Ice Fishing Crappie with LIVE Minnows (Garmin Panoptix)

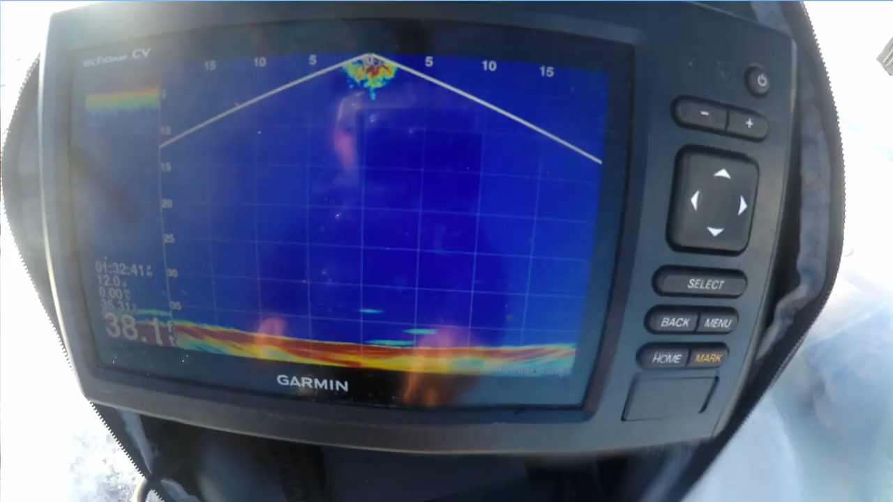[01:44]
it's actually melting this ice and that fresh water kind of going back into the system hopefully it'll trigger a bite it's 130 we're trying to get some midday crappie oh we've got one got one looking at right here so this is my lure there's two fish right below it but these pothole lakes the way you got to target them is you just drill a bunch of holes and a lot of times it's hole hopping on a regular transducer like this hummingbird that I have here the cone is only it's a 9 or 20 degree cone so hope here we go come on hit it I don't think you wanted it nope anyway so those regular transducers that you see all the time those flasher units there's
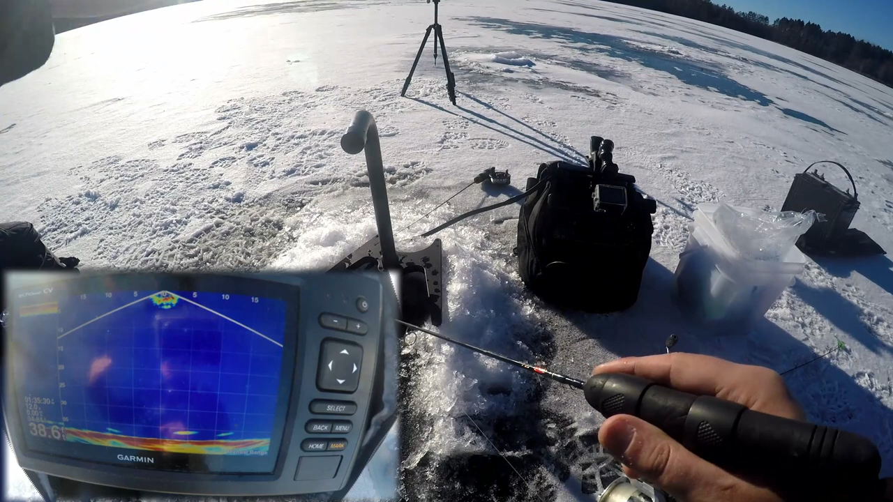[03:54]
I have the sonar the transducer facing left and right right now so I can see and it's
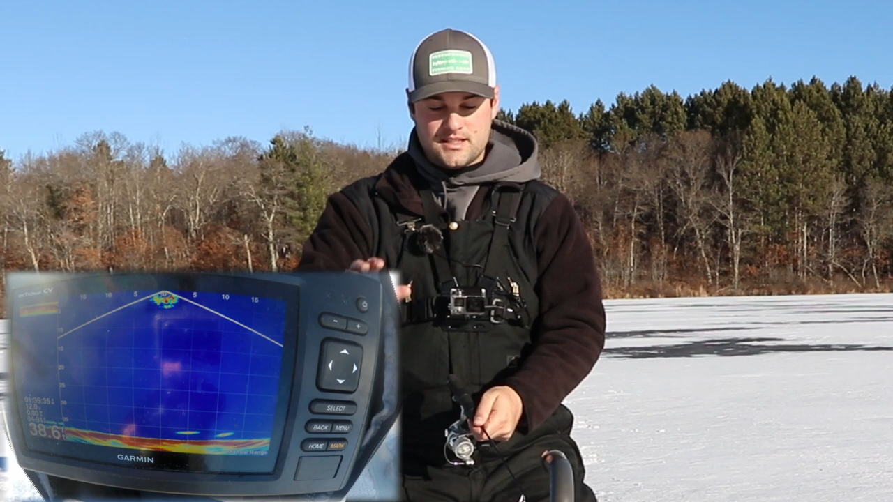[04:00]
still the one-third the width so I'm going to see my one-third of 40 oh boy we're doing math here so you'd be able to see your
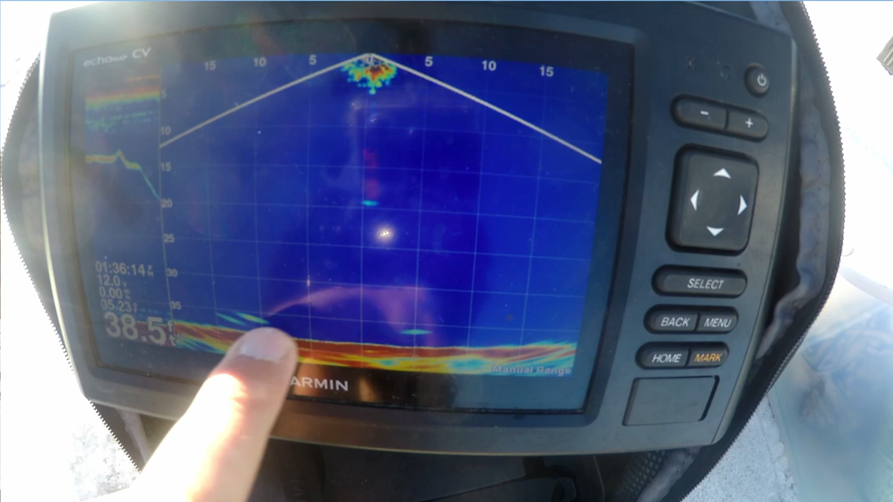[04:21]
this one's actually what is that five feet to the right of me and that's the difference you can actually see a lot more of the lake bottom and a lot more of
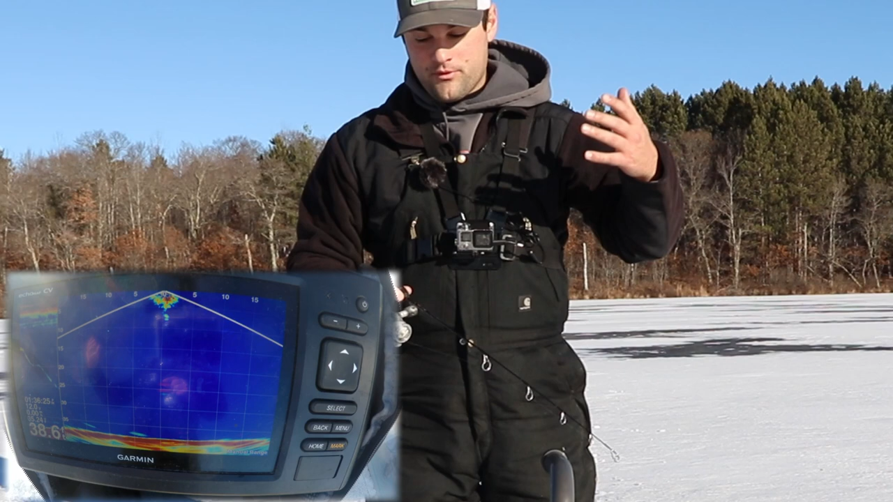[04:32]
the water column with these panoptics units now I understand they're not for everyone okay they're a little expensive I get that but the way I looked at it was I'm using this for both ice fishing and on the boat this is exact same model
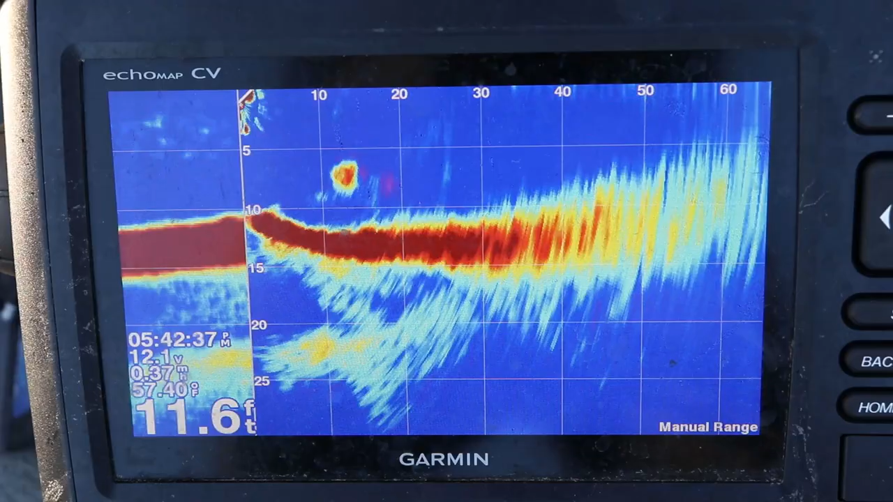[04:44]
On screen: depth 11.6 ft
same transducer I mount on my trolling
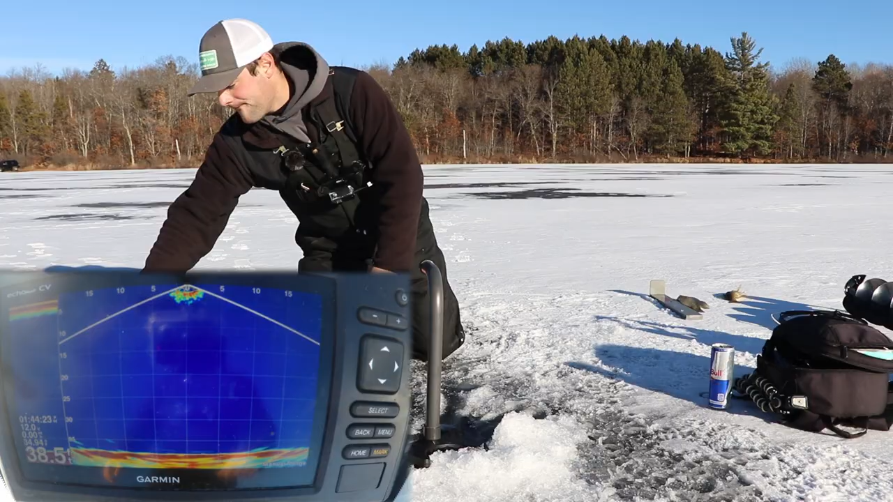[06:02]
some small crappie minnows here and these fish are hitting it right about that 28 29 foot mark both of them that's where they hit it they're aggressive they're chasing it up I'm thinking it's because we got a warm-up and then this ice is melting you know fresh water is getting into the system and triggering a midday bite I mean it's 145 crappie are usually low-light biters and
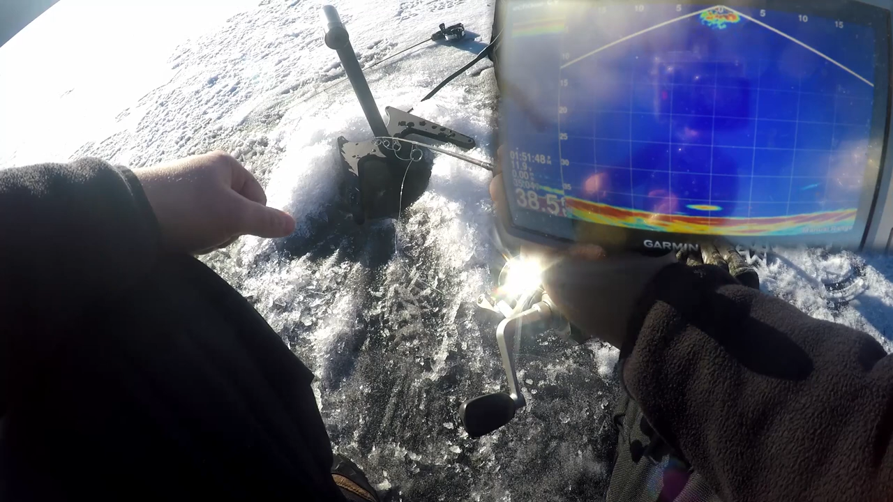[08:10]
wind is killing me today I hope he's coming for it come on hit it there he is got him got him